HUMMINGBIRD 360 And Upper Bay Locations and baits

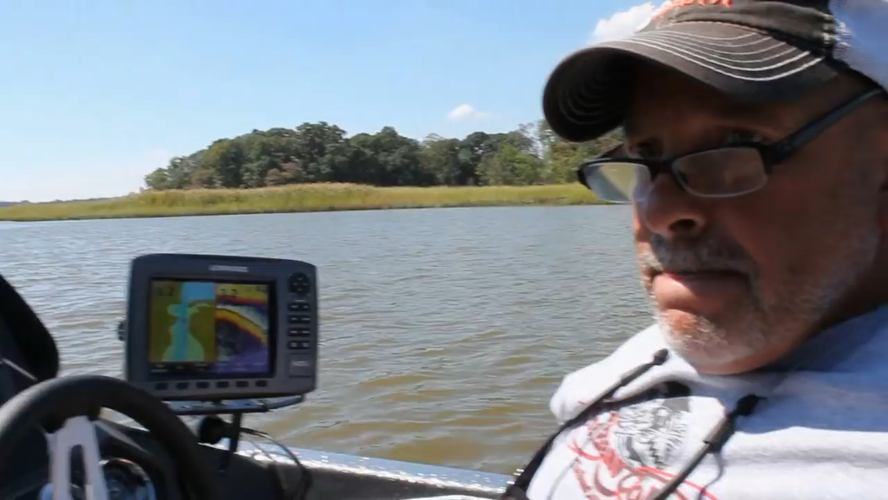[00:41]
Tell them a little bit, Mike, like why did we pick this area? What were we thinking, you know, and, you know, what were we trying to do? Sure. Well, what we did is we were looking for a creek, something feeding some fresh water into the river. So we saw this on the map, and we saw that right beyond the mouth of the creek that there was deeper water,
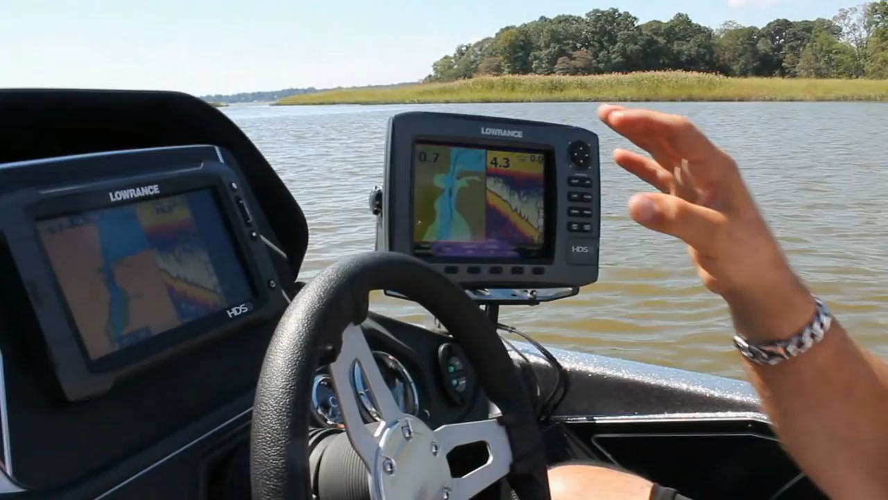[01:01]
five, six feet, and you can see how this really, you know, drops off from a foot or two into
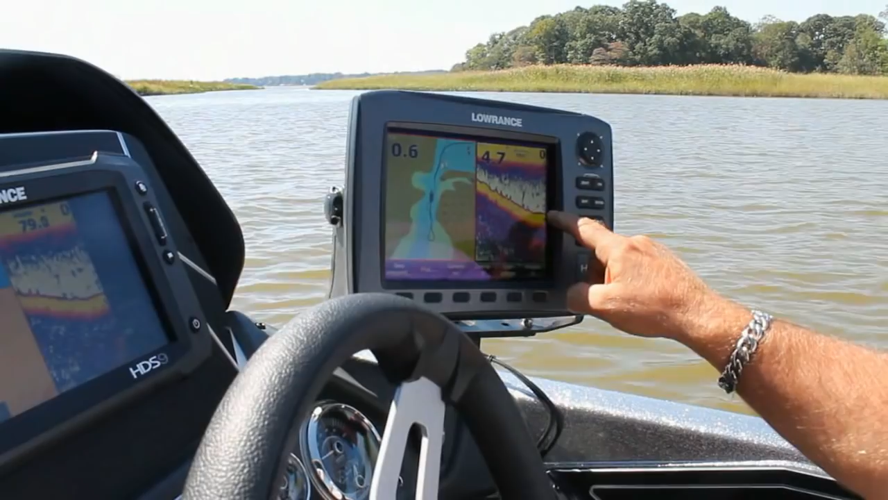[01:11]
almost five feet of water right here close to this point up against the shore. So we wanted to come in here and see, you know, is there some kind of cover,
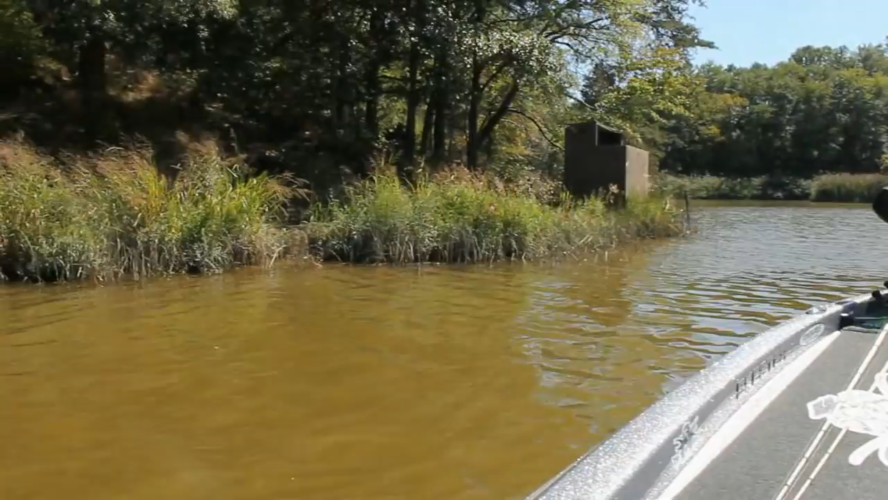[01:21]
wood lay down, some grass,
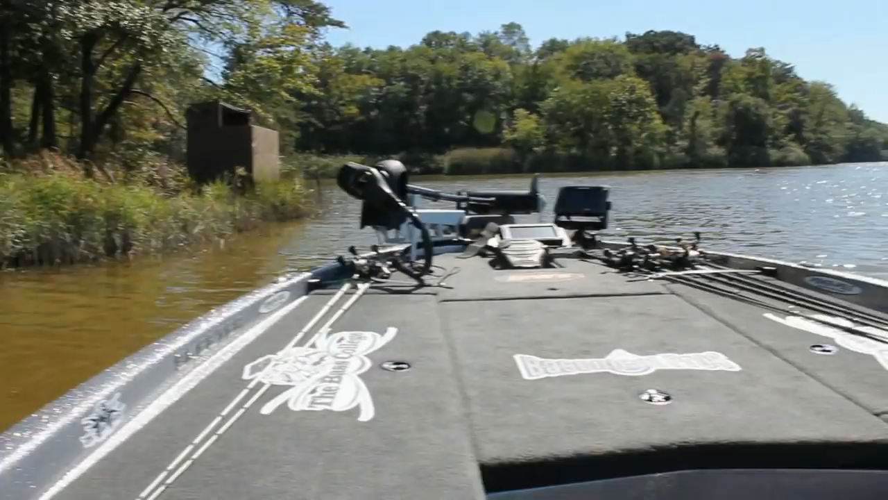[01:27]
something that might draw the bass to these spots and isolate them into those deeper pockets. Really haven't found the wood cover or the grass that that we had hoped to find here.
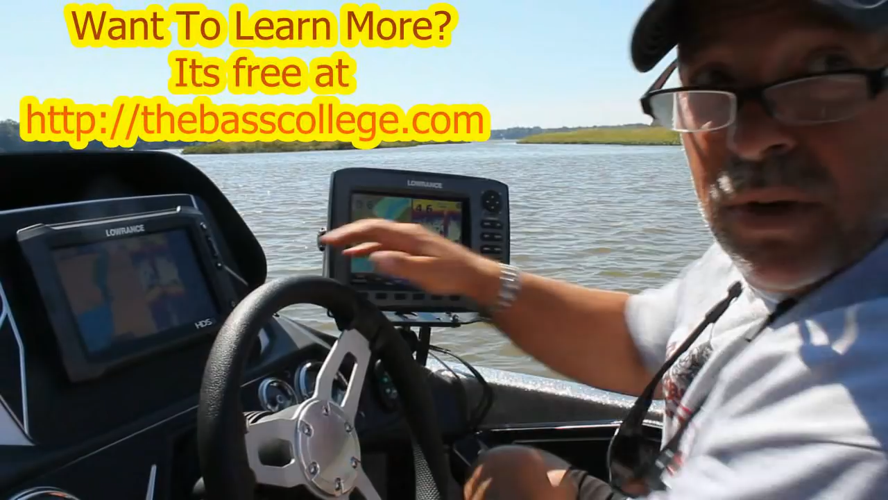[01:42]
So I'd almost eliminate this, this water as to something that, that we would fish or, you know, certainly doesn't hurt to, you know, try it at the right tide and see what happens. But the, the ingredients that we're looking for, you know, three quarters of them just aren't here. You know, I have, I have my hummingbird 360, my range set at 80 feet.
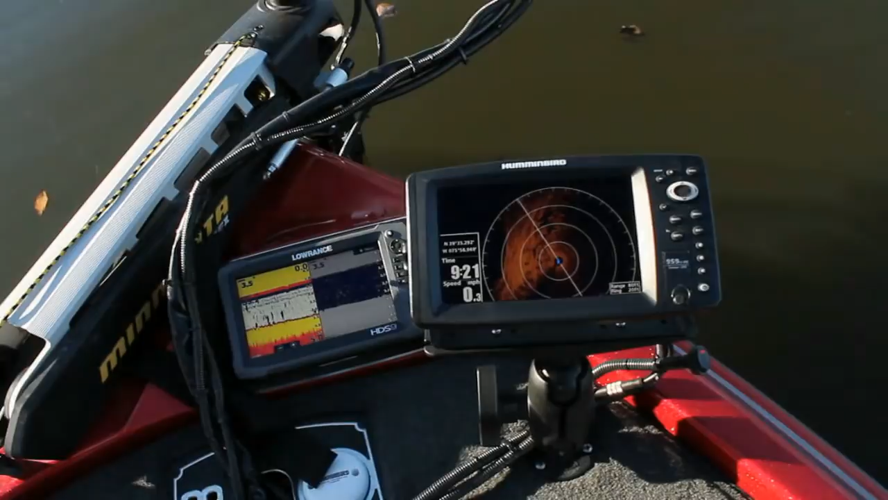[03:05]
And you know, it, it, it allows me to make pinpoint casts, you know, right to.
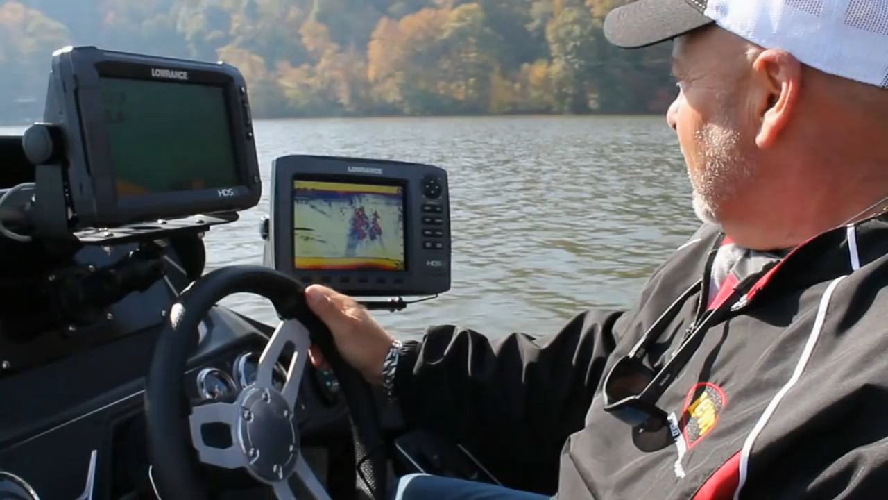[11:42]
take a look at some things and see if we can't produce a few fish back there. Now out here we found smallmouth and largemouth, but they're in balls of bait fish that just fill the graph.
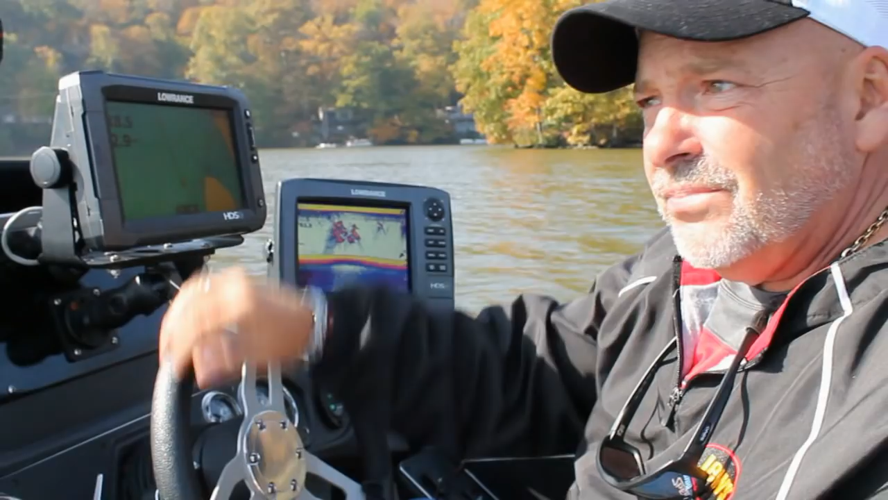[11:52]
You can't, basically cannot detect structure whatsoever. I mean, it just fills it from top to bottom, side to side and they're busting on them. But I think that because they have that many bait fish there, they don't need to chase a single bait.